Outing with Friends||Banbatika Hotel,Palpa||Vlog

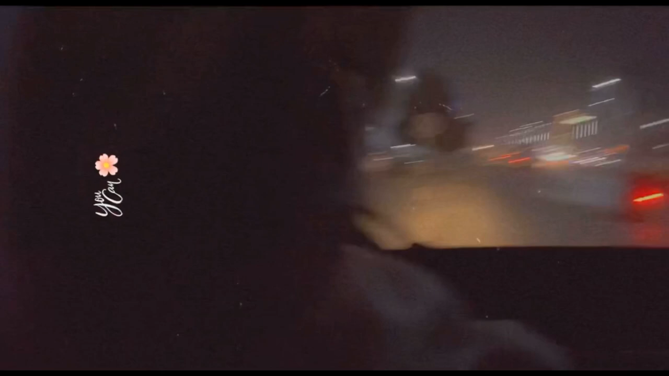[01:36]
And this is our cutie pie. Traffic show. Wait. Beautiful traffic. Not good. La.